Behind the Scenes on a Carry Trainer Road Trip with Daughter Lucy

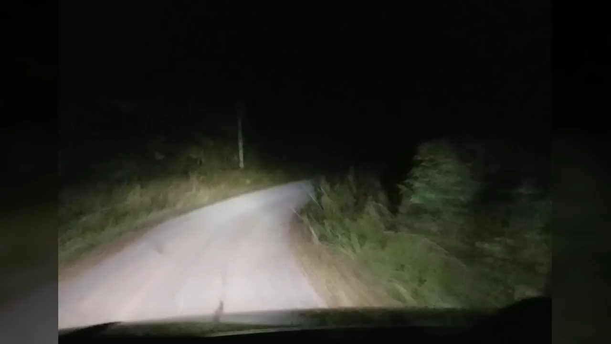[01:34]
We've been in the car, Lucy and I, for 13 hours, 3 minutes, and 9 seconds as of this announcement. We covered 873 miles safely today. We saw a couple crazy accidents. Always grateful that I can travel the country safely. And now we're rolling into Siler, North Carolina. We've got a beautiful Airbnb nestled back here in what appears to be some gorgeous country woods.